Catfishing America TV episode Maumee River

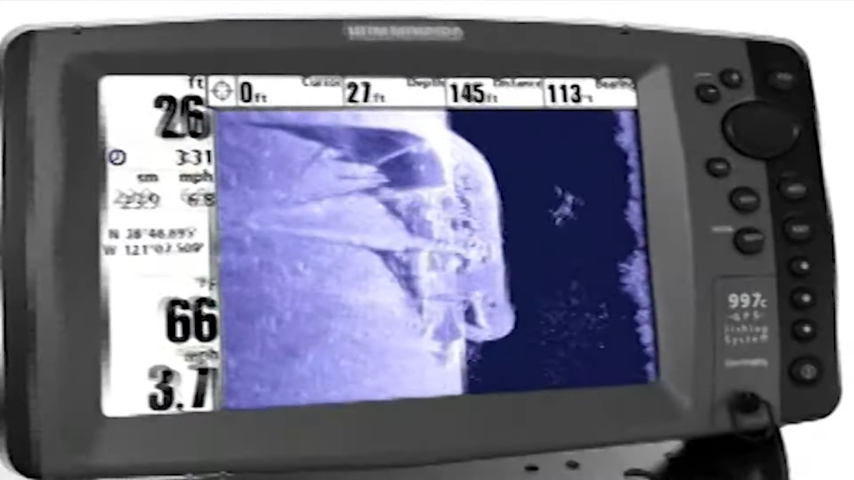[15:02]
Scan more water faster with 480 feet of
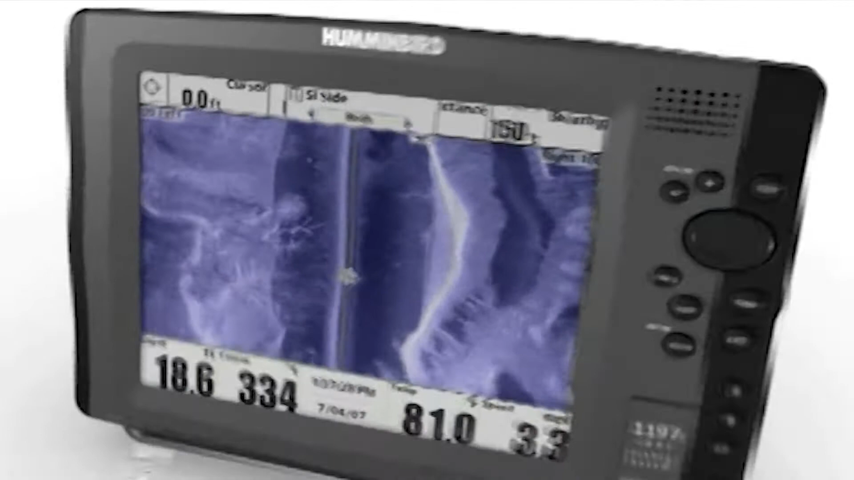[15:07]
side-to-side coverage and see structure detail with amazing picture-like images. Humminbird.
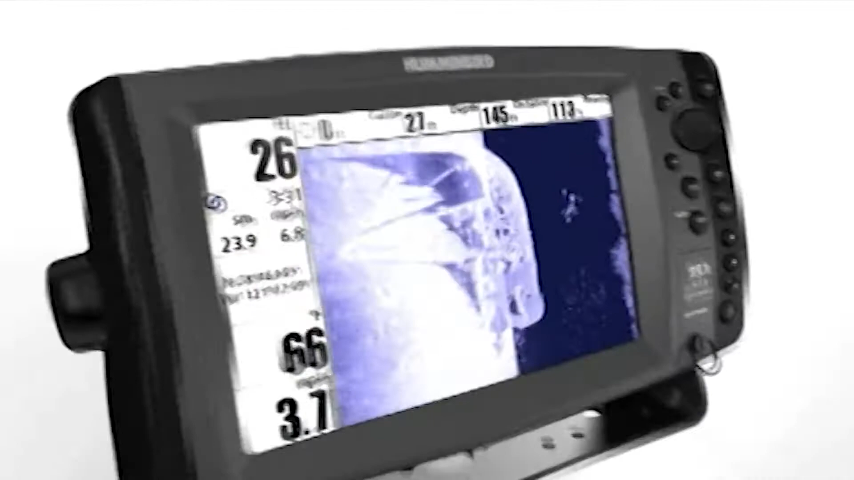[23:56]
Scan more water faster with 480 feet of side-to-side coverage
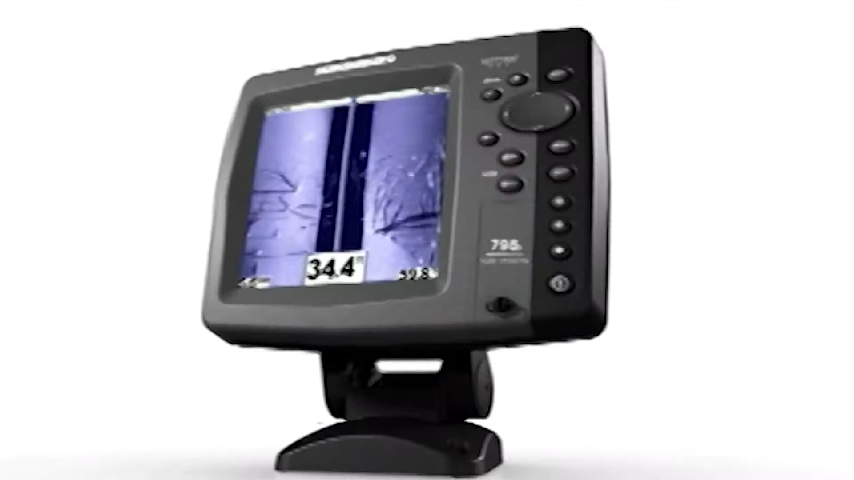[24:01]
and see structure detail with amazing picture-like images.